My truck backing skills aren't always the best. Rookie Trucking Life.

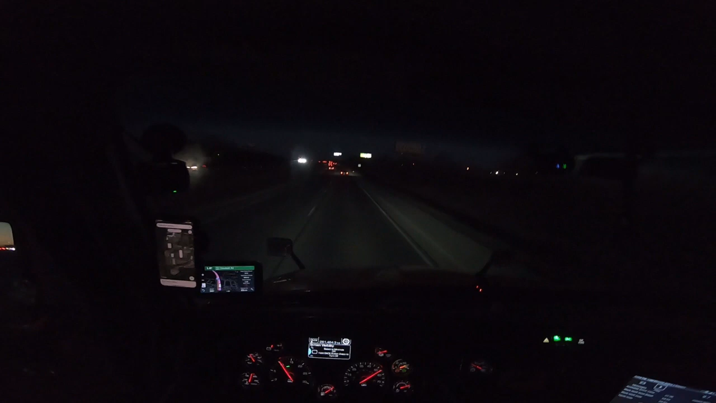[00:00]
What is up, guys? We are about to be, or we are in Joliet, Illinois. We're about to deliver to a warehouse here, so I figured I'd start filming. We're about to take our exit in about a mile, and we'll just see how it goes here. Another Joliet run out of my region. Yeah, I've got a kind of a little cough lately. It's kind of not good. It's cold up here, man. I just came from down south. Where was I at? I was in Tennessee. It was actually kind of nice in Tennessee.
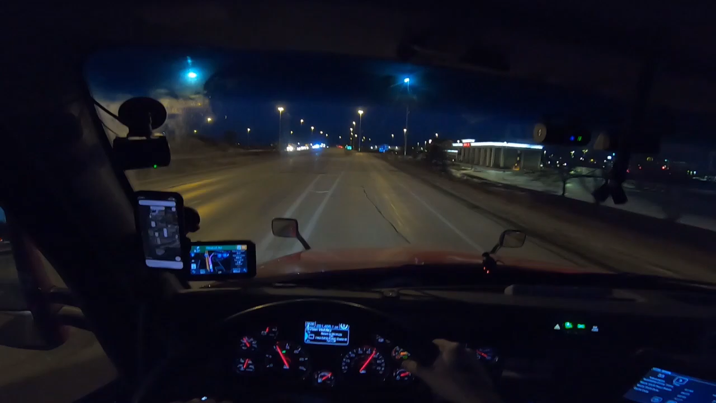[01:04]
So, my appointment time is at 9. It's 6.30 in the morning, but... One quarter mile. Turn right on Pugol Road. Then take the first left. I called CFI and asked them, I said, hey, can I deliver this load early? Because I'm running out of time. I've got an hour and 44 minutes left on my clock. Turn right on the traffic light. Then take the first left. And they were like, yes, this load can be delivered, you know, as soon as you can get there. So, I was like, okay, thanks. So, that is what we're going to do. We're not going to do...
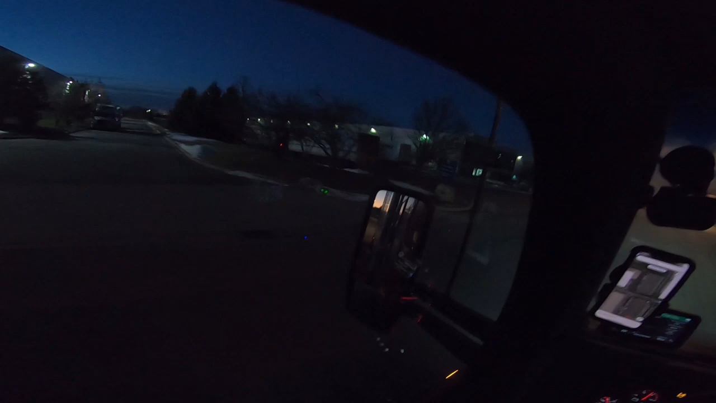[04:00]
Yeah, see, that says DCS. Shipping and such. Arriving at 4000 Rock Creek Boulevard. Because there's multiple companies in this building here, but CFI said the load notes that the entrance was right here, because it's like suite B or D or something. I can't remember. I'll have to look. Anyways, they said it was right here. That's why I know, because I read the load notes. That back there was like J.B. Hunt. So this is where I'm supposed to be.
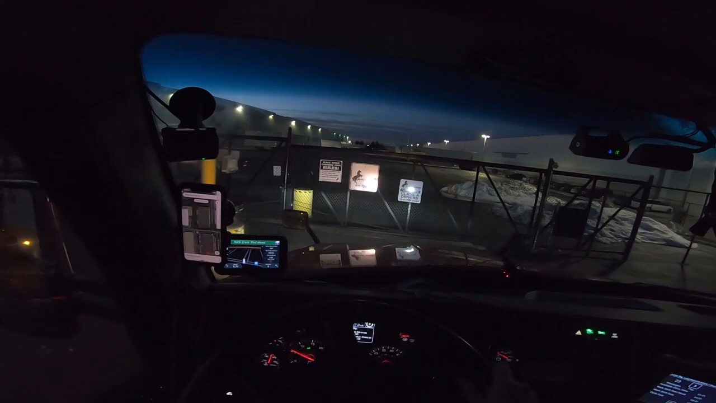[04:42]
Pull all the way up. Oh, wait. They gave me a code. There's a code. Yes, I'm there.